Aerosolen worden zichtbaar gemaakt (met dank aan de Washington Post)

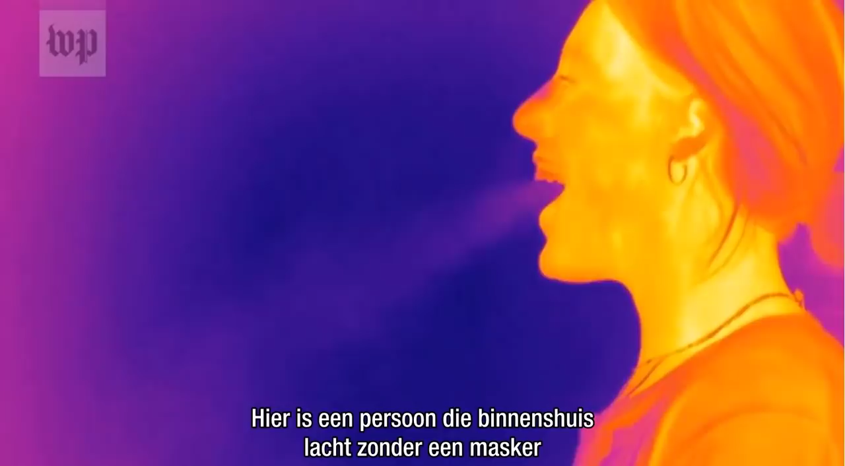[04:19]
Here is a person indoors, laughing without a mask, and another talking on the phone while wearing an unfitted surgical mask.
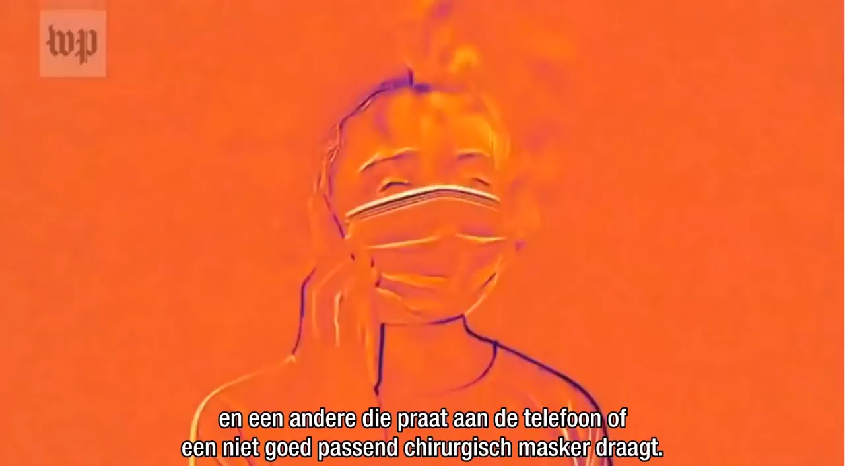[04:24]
These conditions simulate everyday situations where a virus could potentially spread.
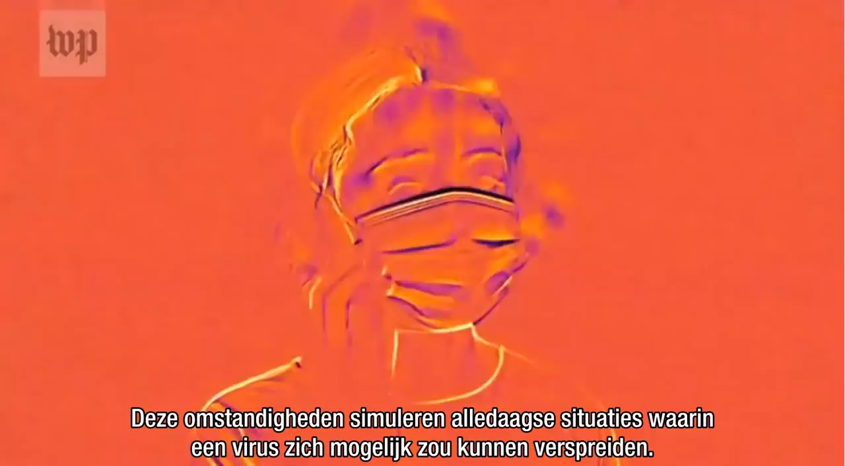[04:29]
As seen in these examples, the breath plume changes directions when wearing a mask.
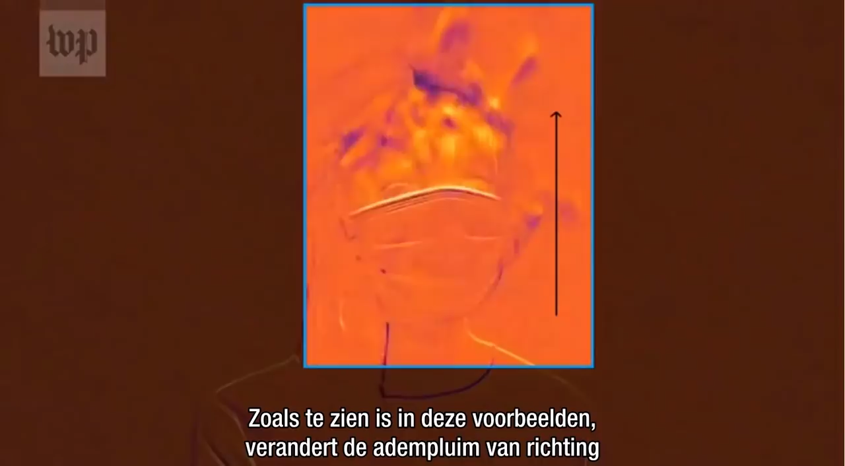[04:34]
When not wearing a mask, the droplets capable of transporting a virus project forward.
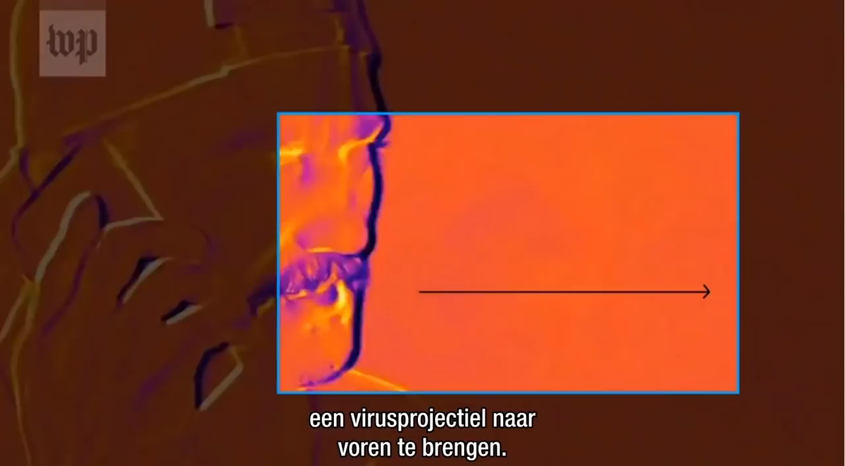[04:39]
If the mask is properly fitted, it can filter the droplets and redirect the exhalation.
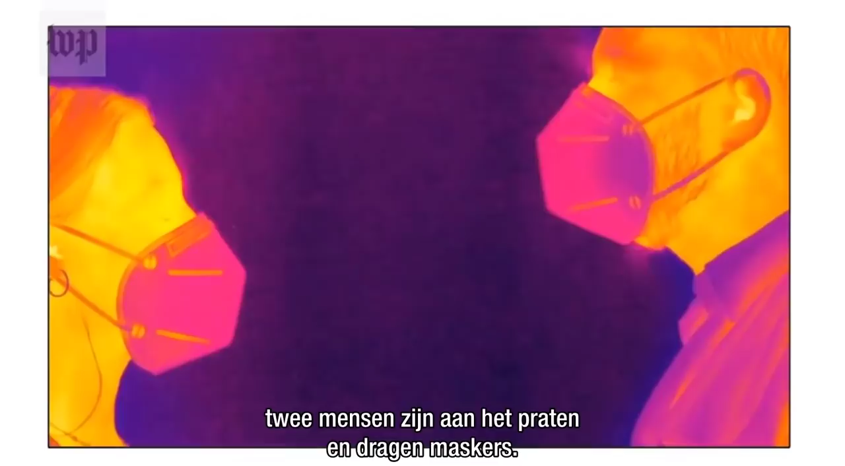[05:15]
So much is contained by the mask, and yet I don't see any air crossing that zone at all.
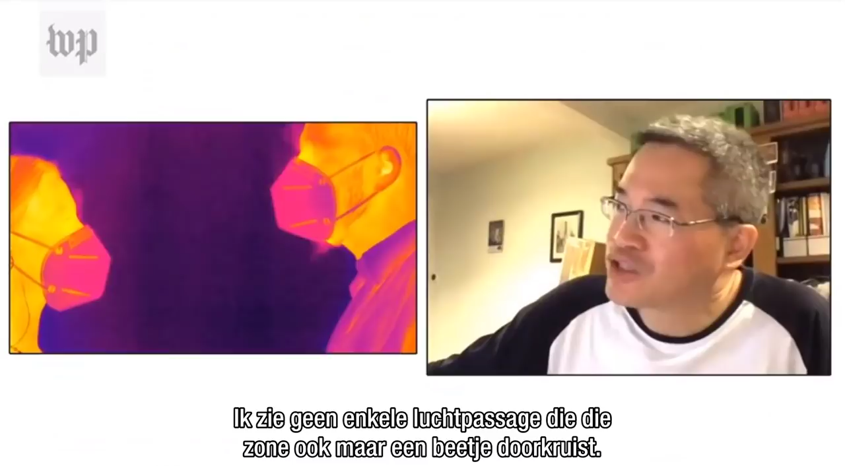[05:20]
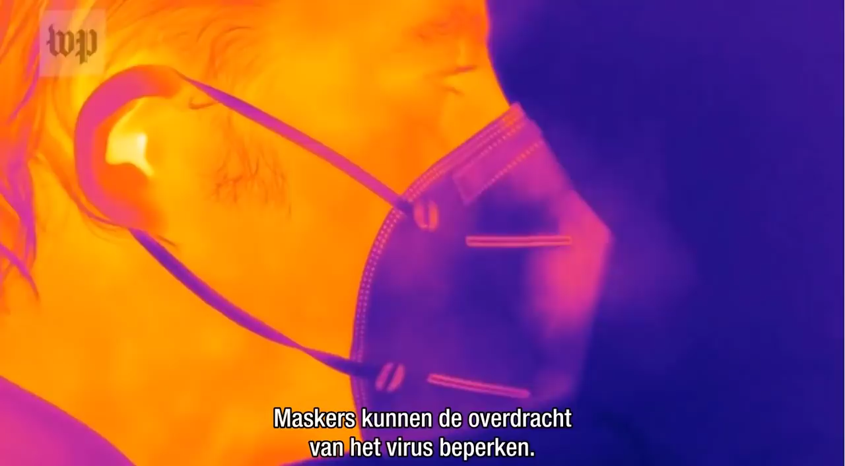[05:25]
Masks can limit the transmission of the virus, but the risk of transmission to others increases if the mask is not properly fitted.
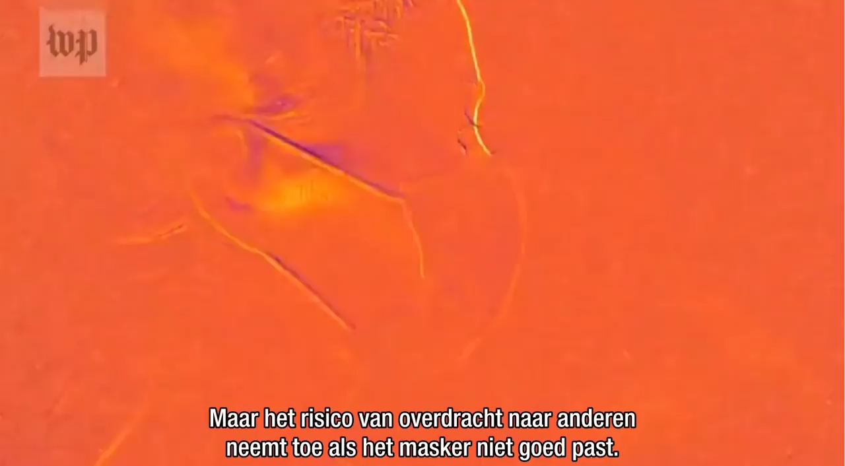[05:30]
If there is a person that's wearing a mask and is not well adjusted,
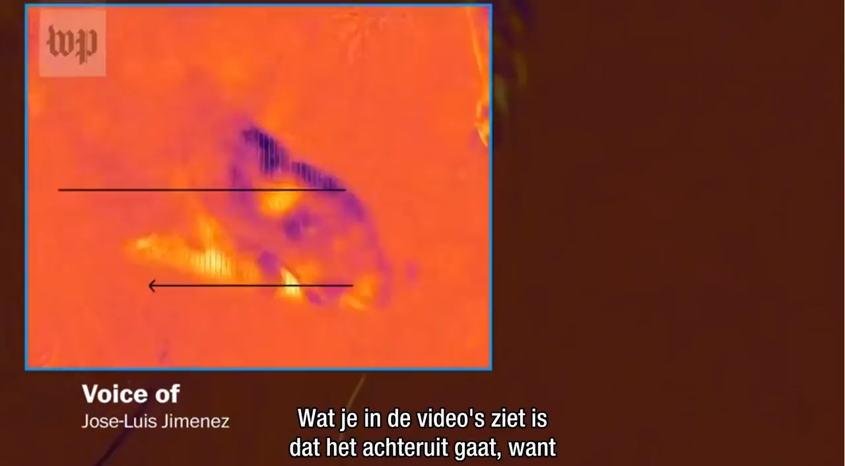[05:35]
what you see in the videos is that it goes backwards, because the curvature of the mask sends the air behind you.
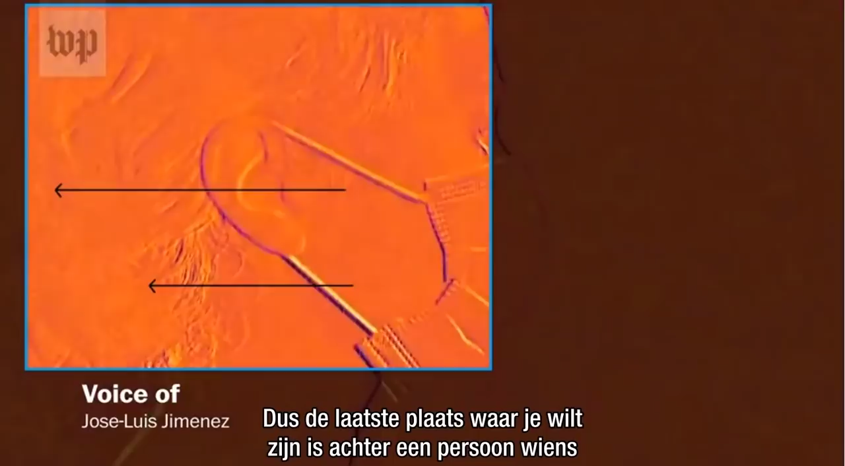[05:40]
So the last place where you want to be is behind a person whose mask is not fitting well, because if there are viruses, that's where the viruses are going to be.
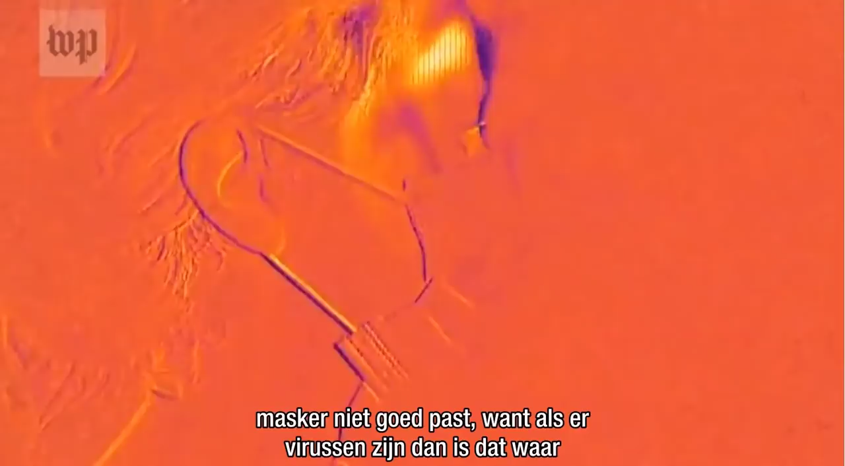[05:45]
The infrared camera provides a limited visualization